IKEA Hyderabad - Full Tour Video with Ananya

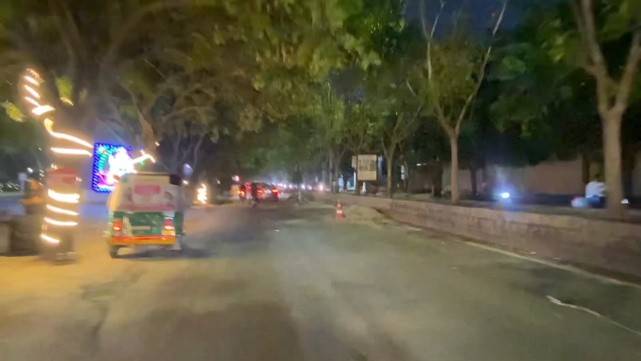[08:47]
एंड बहुत ही अच्छा मौसम हो रहा था, ये मनिकोंडा का एरिया है जहाँ से मैं अपने घर की तरफ जा रहा था। फिर अनन्या और मैं थोड़ा सा रास्ते में कहीं पर रुक के गुपचुप खा लिए।